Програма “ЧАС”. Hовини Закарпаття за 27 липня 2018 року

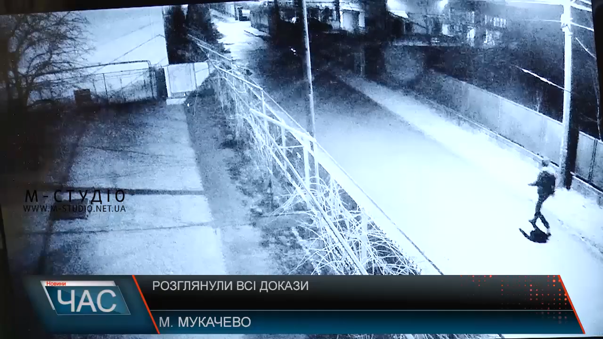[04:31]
На відеофіксаціях також видно, як до будинку підозрюваного вночі приїжджає автівка одного із свідків.